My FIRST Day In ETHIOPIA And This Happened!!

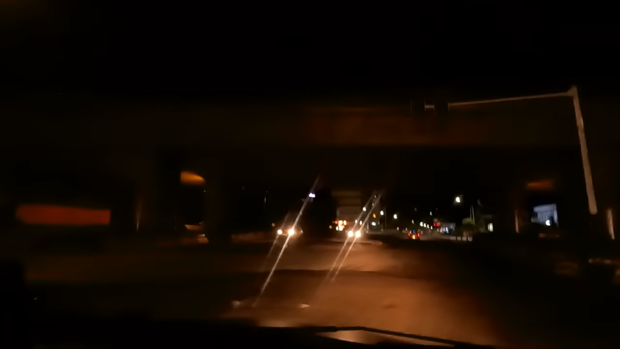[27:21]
check this out guys we're not too far from the hotel i'm making a video to show people the beautiful city of addis ababa at this time is there any places open to eat food yeah
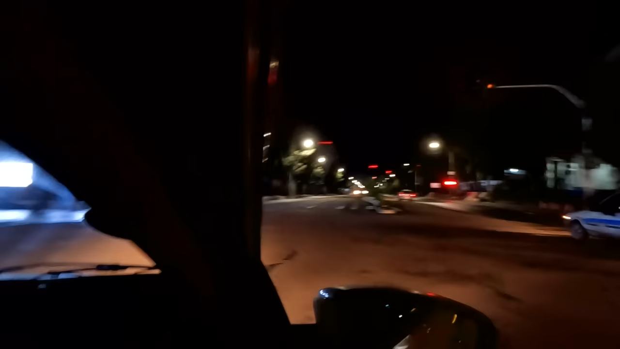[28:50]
so this street is where there's a lot of embassies right yeah there's
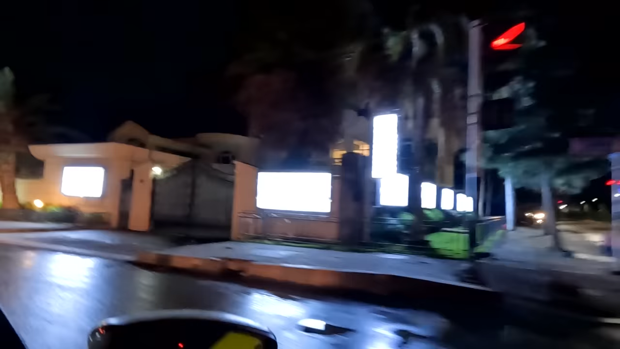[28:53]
a lot of embassies here as you you can see there's uh i